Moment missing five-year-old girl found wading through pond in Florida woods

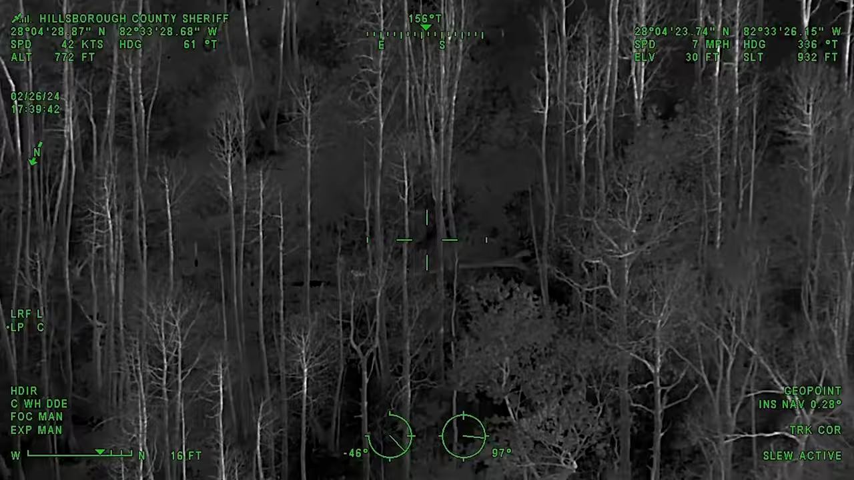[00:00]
Hey, I think I got her in the woods. Yeah, she might be able to hear your name if you call her for now.
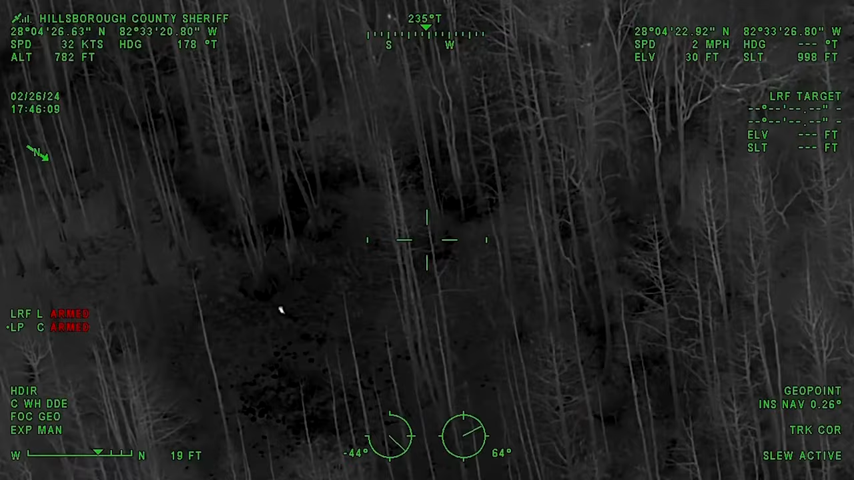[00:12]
She's going to be about, I would say about 80 feet in front of you. I've got two deputies. Yep, just keep walking that direction. Oh, there she is.